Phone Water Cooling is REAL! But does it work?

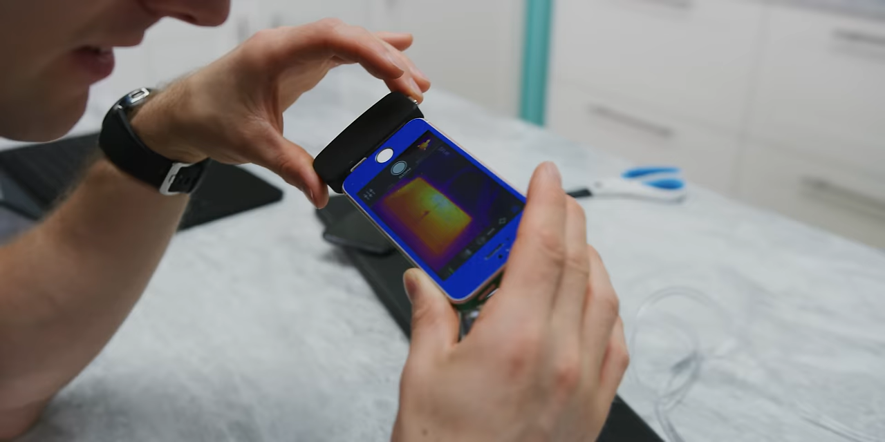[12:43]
But, we can at least see, relatively speaking, where the hot spots are.
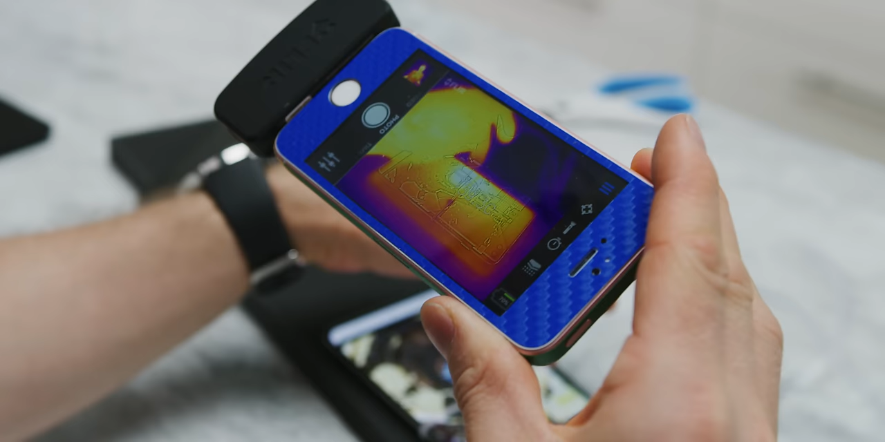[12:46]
Right there is one of the hottest spots of the phone along that edge.
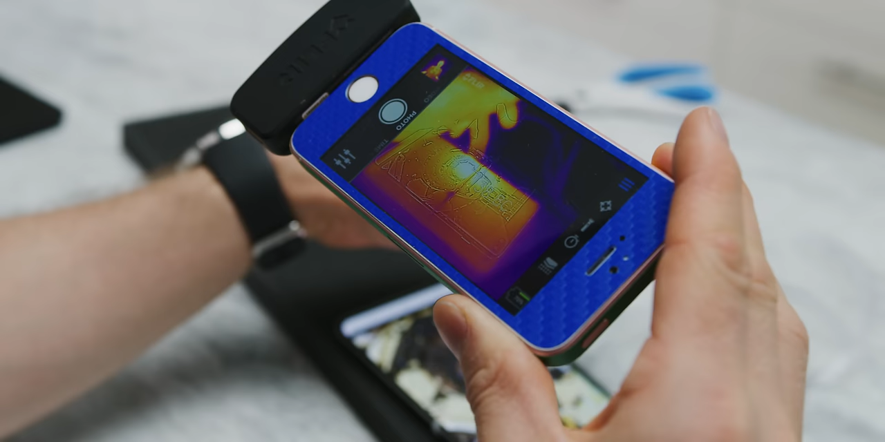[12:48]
And, even that is well under control. It barely feels warm to the touch even while I'm running this game benchmark.